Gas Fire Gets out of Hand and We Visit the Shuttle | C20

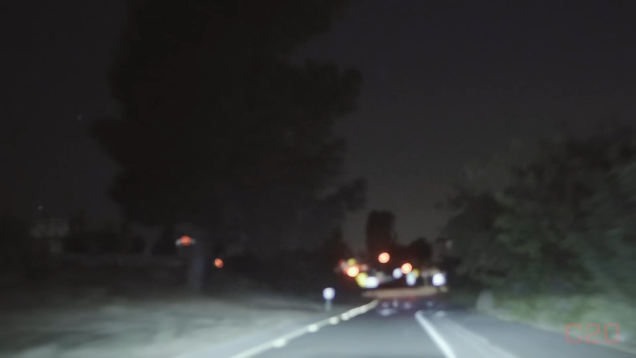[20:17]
It's a blacked out Honda Civic doing 80 plus.
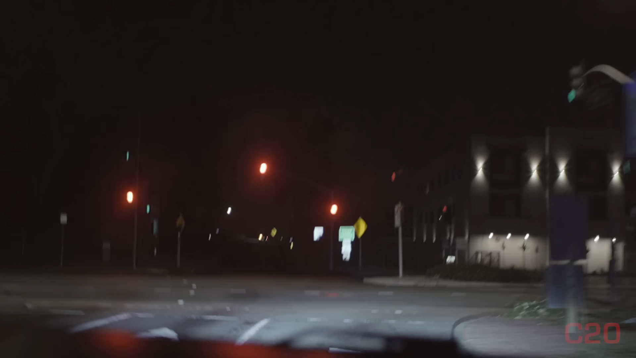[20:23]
Blew right through a red and they canceled it. The vehicle just passed here again.